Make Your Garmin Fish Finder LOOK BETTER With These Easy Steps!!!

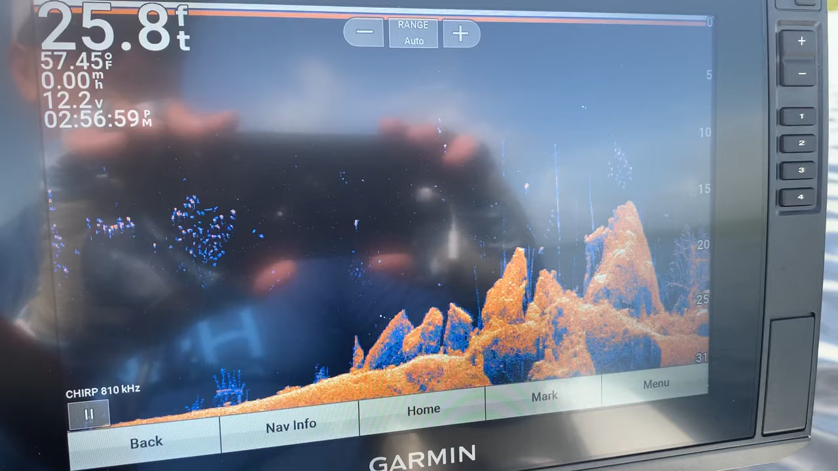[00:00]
On screen: depth 25.8 ft
hey what's up everybody welcome back to instinct bassin this is Rob thanks so much for tuning in in this video we're gonna go over some ways to make these units
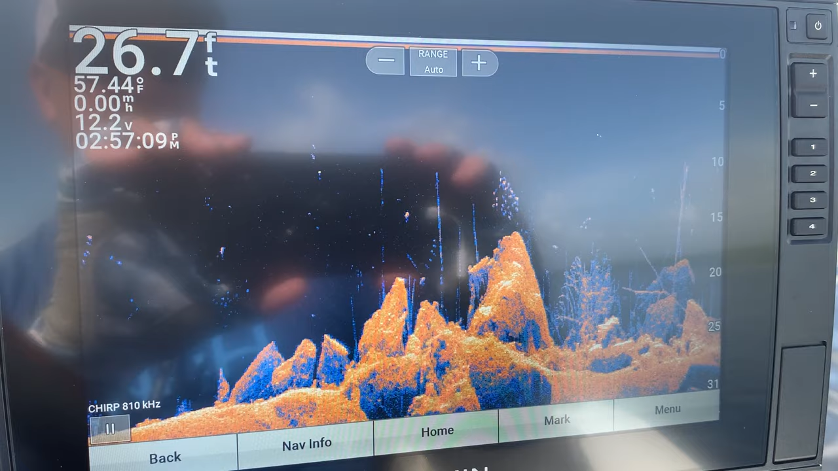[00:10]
On screen: depth 26.7 ft, water 57.44°F, speed 0.00 mph
look better than they do right out of the box in other words just go over some settings that I like to to to change them from they do look good out of the box now
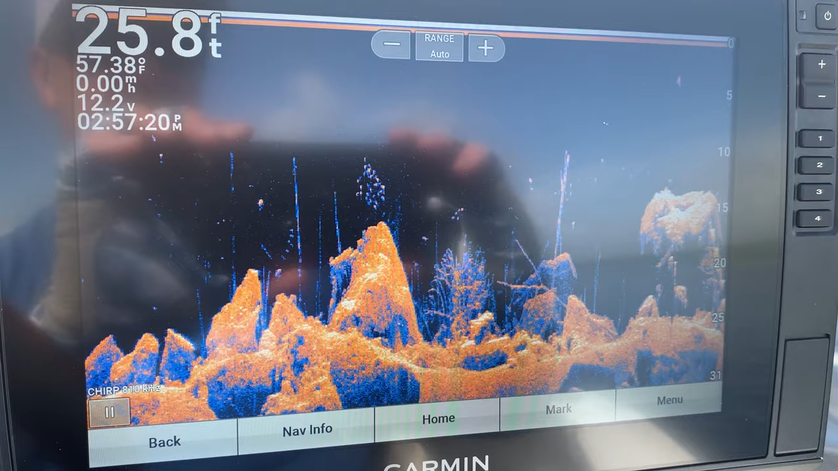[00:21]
On screen: depth 25.8 ft, water 57.38°F
I've got this one in simulator mode just because I am on the water and I'm in a foot of water so it really won't show much while I'm sitting still in one foot of water so I
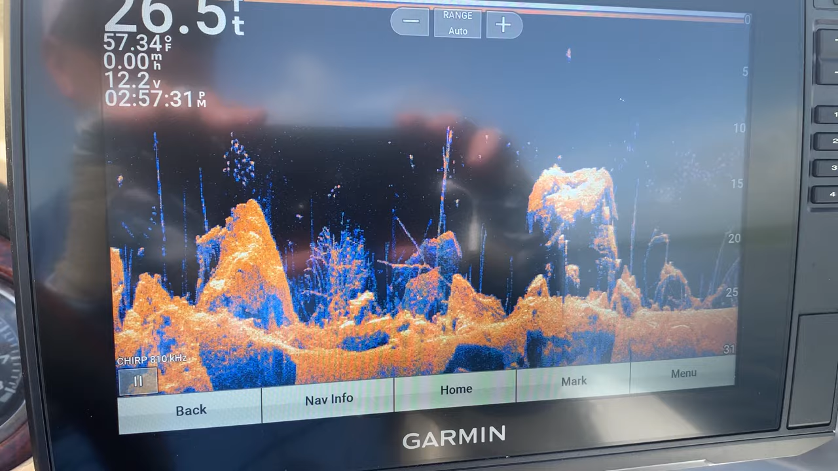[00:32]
On screen: depth 26.5 ft, water 57.34°F
did go ahead and put it in simulator mode for what it's worth and let's go ahead and get started so the first thing I like to do is this is the rusted steel color palette
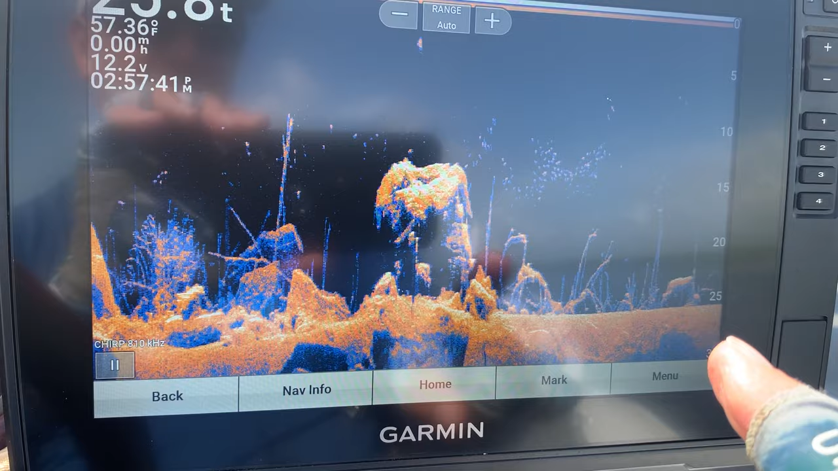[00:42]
On screen: water 57.36°F
I don't tend to like it very much so the first thing I do
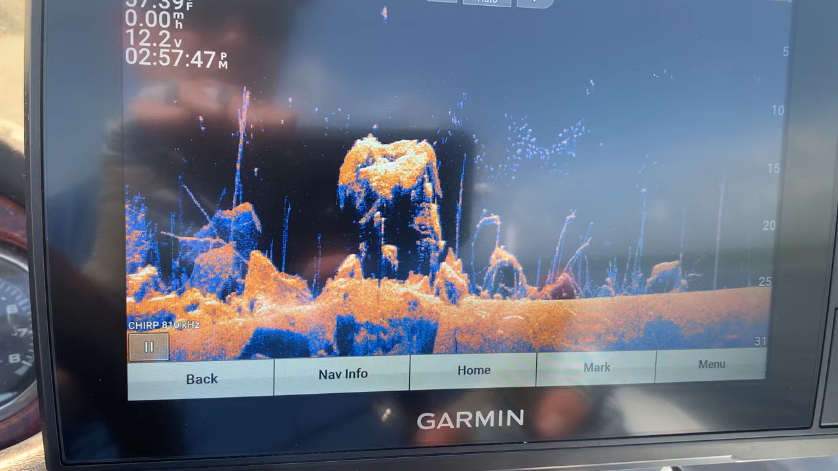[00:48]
is change this to the amber color and the way
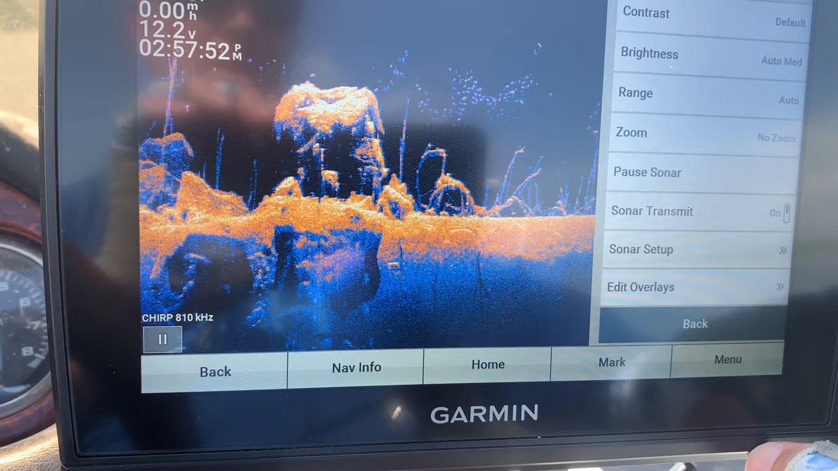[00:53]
you do that it's going to vary on your units but this is the 106 SV the 93 SV and the 73 SV will be very similar and the 126 as well this
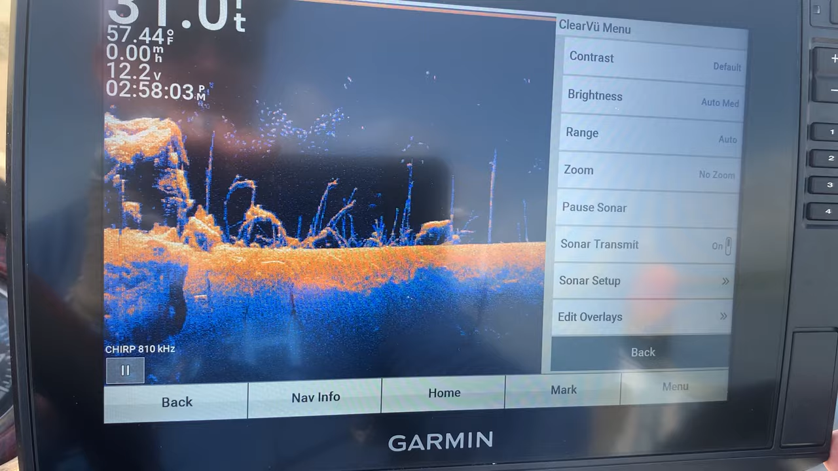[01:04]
On screen: water 57.44°F
is not one of the newer UHD units but
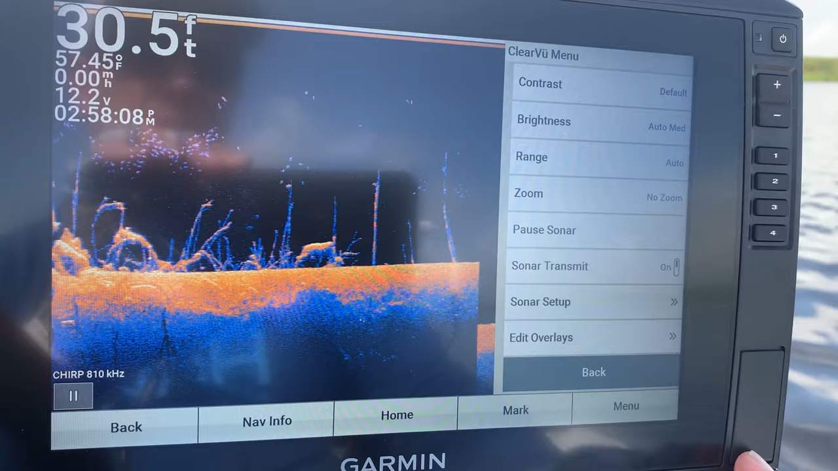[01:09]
On screen: depth 30.5 ft, water 57.45°F, speed 0.00 mph
the setups should be pretty similar so I'm just going to go in here to
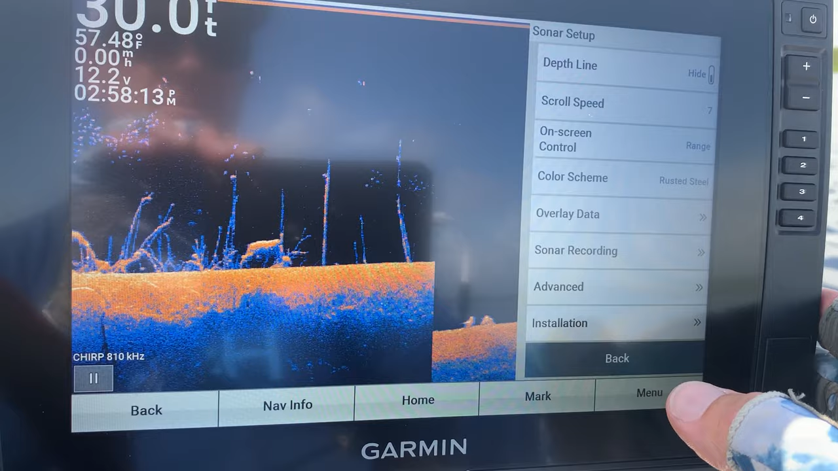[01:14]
On screen: water 57.48°F
oops color scheme and then I usually change it to this amber color
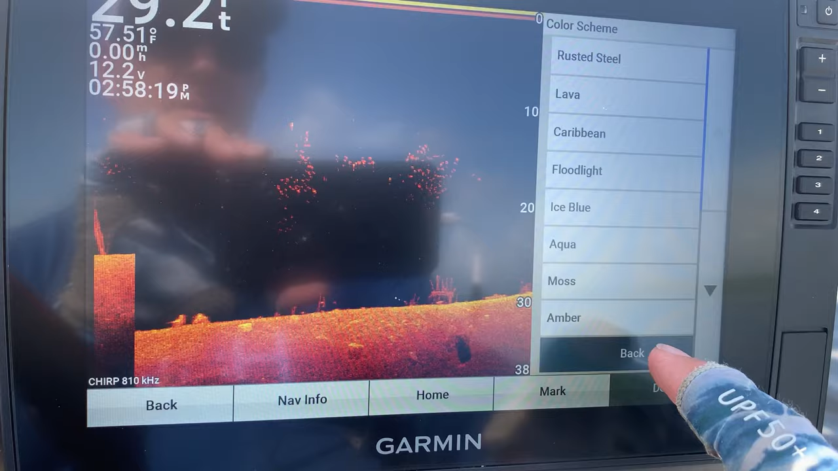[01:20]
On screen: water 57.51°F
right here there we go and I just feel like this gives me a better picture it's a little crisper in my
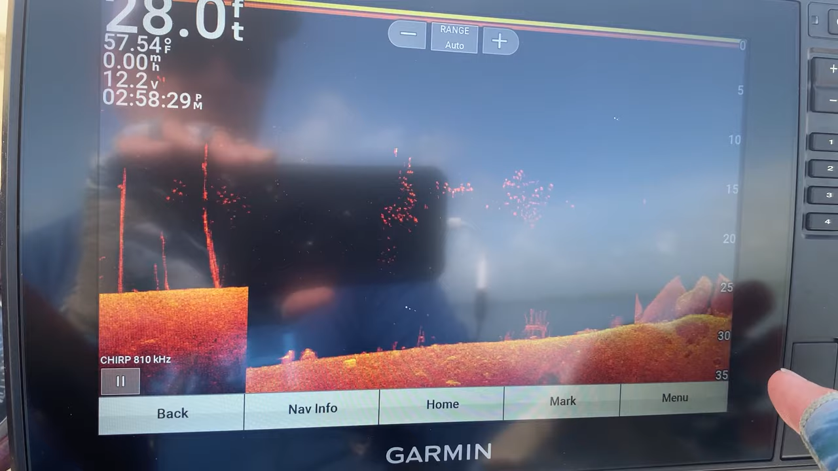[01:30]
On screen: depth 28.0 ft, water 57.54°F
mind the only downfall to this one over or instead of that rusted
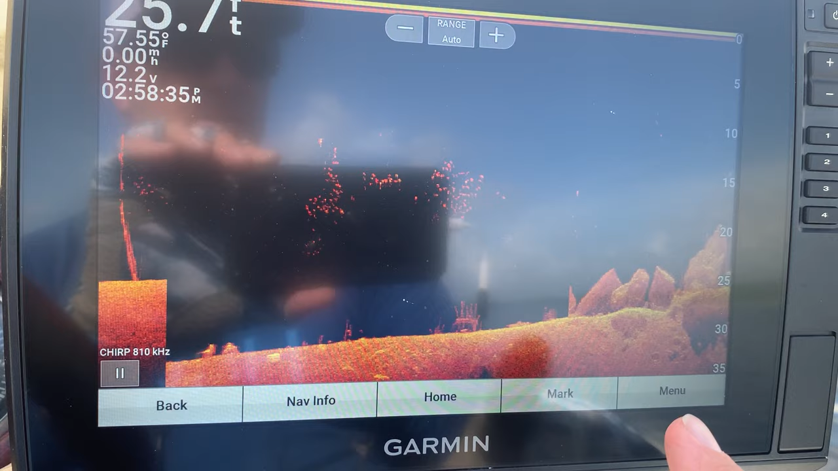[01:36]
On screen: water 57.55°F
steel one is since the rusted steel color palette is different colors it's the that blue and that and that orange it will tend to show harder bottoms possibly a little bit better because of the two different colors here you're going to have to
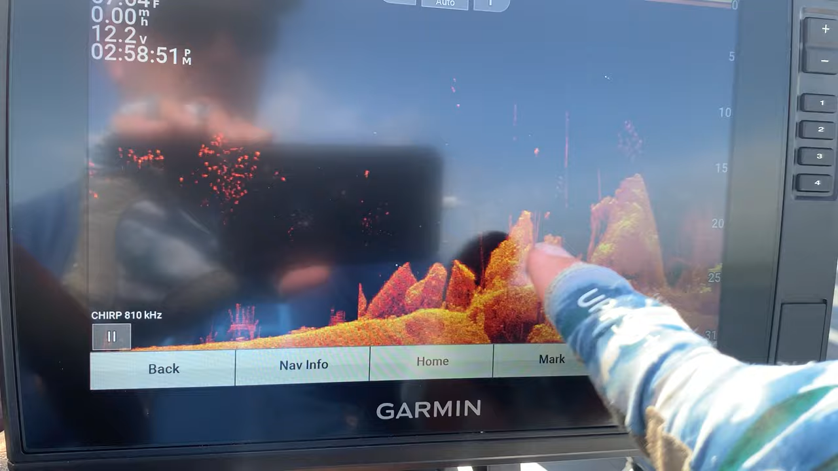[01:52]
pay attention to the brighter return here but in overall I
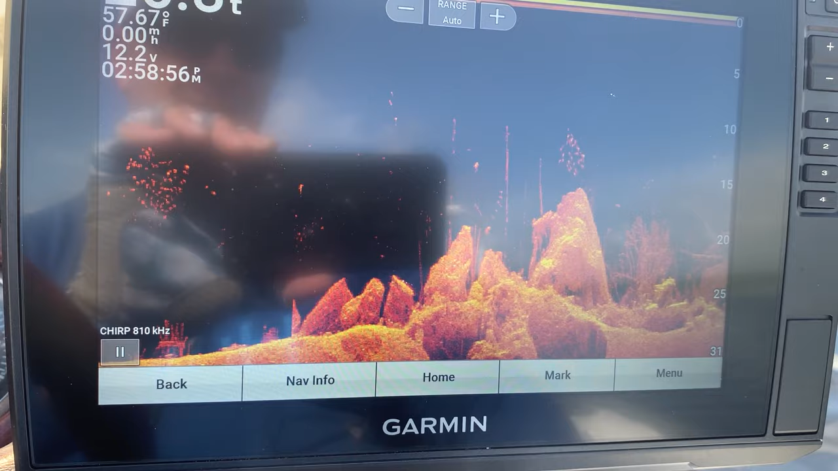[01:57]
On screen: water 57.67°F
like this amber color pattern most most of the time I use this 99% of the time so that's the first thing I like to do okay and then the second thing
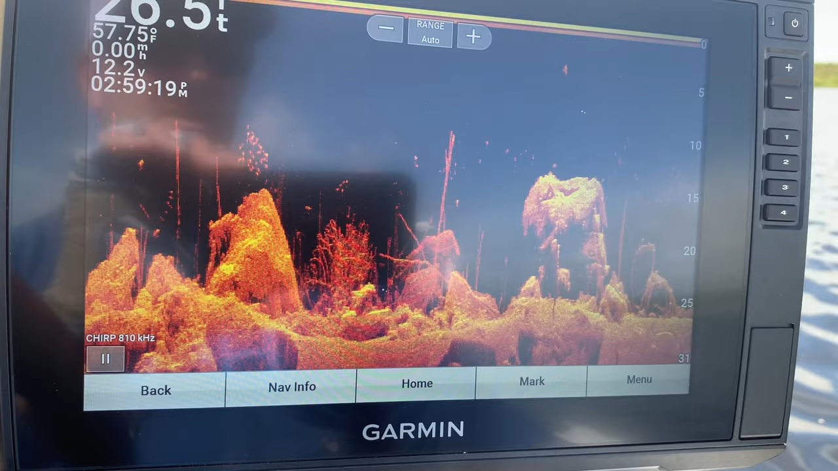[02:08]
On screen: water 57.75°F, speed 0.00 mph
I like to do is change the brightness that you typically come out of the box with the brightness
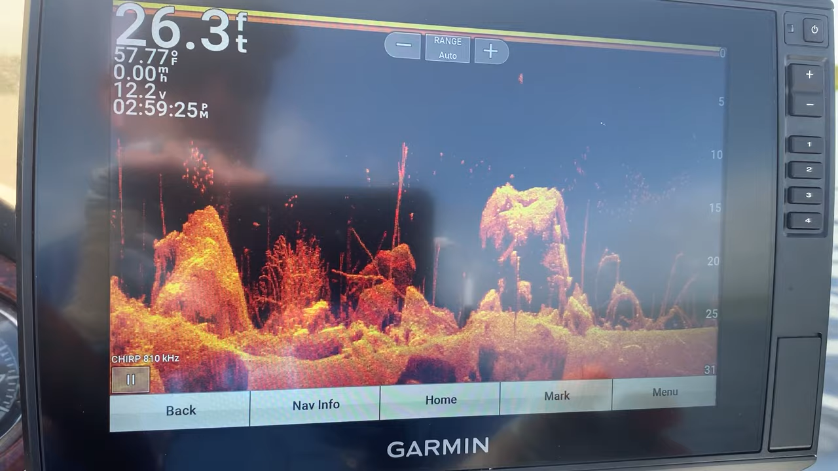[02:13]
On screen: depth 26.3 ft, water 57.77°F
set on auto medium or auto high or one of those auto settings I like to kick it up a little bit brightness for if you don't know on Garmin units or on
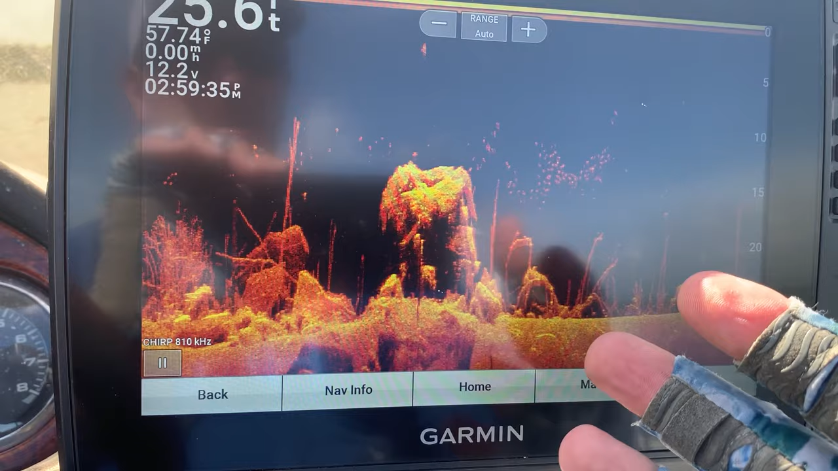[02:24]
On screen: water 57.74°F, speed 0.00 mph
UHD units I should say is the same as gain on other units and